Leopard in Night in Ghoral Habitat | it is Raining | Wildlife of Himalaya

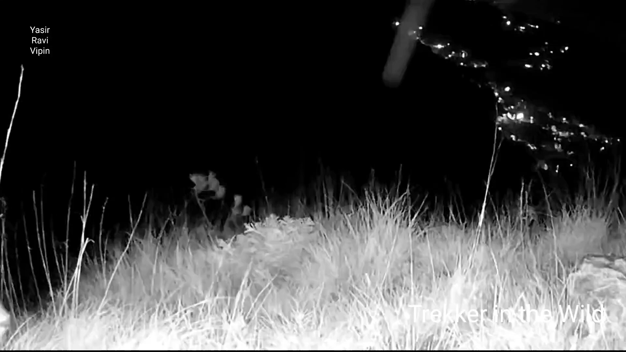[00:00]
The majestic leopard prowls in search of elusive ghoral in the darkness of night,